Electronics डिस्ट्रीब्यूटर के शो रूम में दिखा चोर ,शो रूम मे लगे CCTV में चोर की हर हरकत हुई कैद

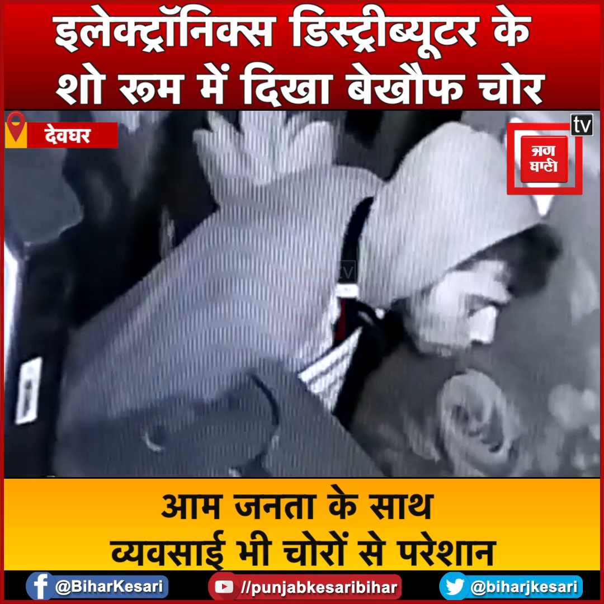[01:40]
फुटेज से पता चल रहा है रात 11 बजे चोर घुसा है, करीब 40-45 मिनट दुकान में रहा है और ड्रॉवर वगैरह तोड़ने का कोशिश किया है।